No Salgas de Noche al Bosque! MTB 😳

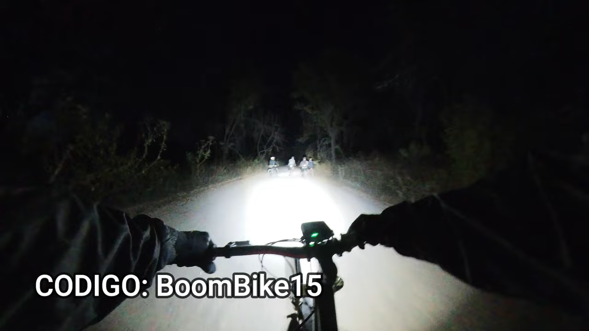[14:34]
Chequen qué bien se ilumina el sendero.
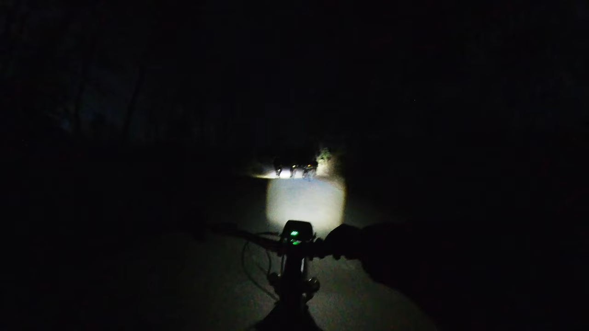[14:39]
Y esta es la mejor lámpara del mundo, amigos, para salir a rodar. Así que muy recomendada. Vamos a seguir con la rodada, ya casi se acaba. Ha estado bien heavy porque, como les digo, me enfermé de gripe y me está costando mucho trabajo pedalear de subida. Pero ya casi lo logramos, amigos. Pues listo, banda, fin de la rodada. Regresamos ilesos todos. Sanos y salvos. Aquí el Miguel se aventó un drop bien chido.
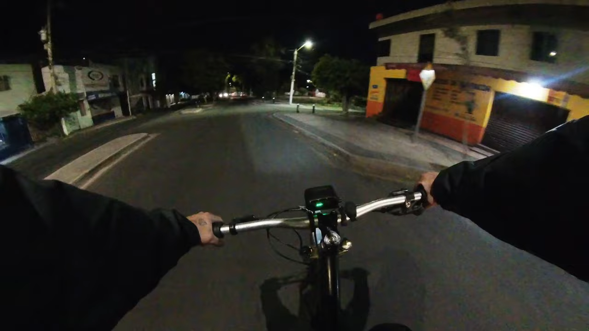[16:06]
Pues banda, ya se acabó la rodada. Volvimos al barrio. Por suerte, todo salió bien.
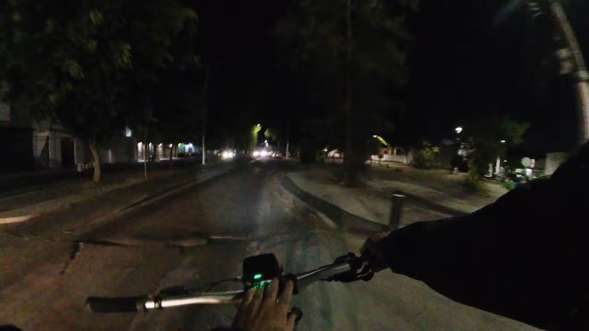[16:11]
Yeah. Aquí traemos la poderosa Magic, que nos viene abriendo camino ya para regresar a casa.